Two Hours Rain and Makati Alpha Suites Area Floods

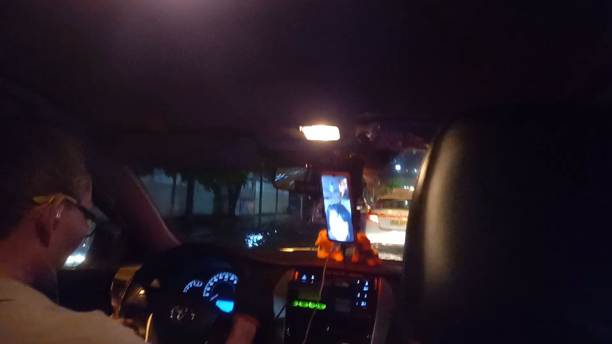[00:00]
so we are going through the flood here in Makati this is a first flood this year in LS this is a former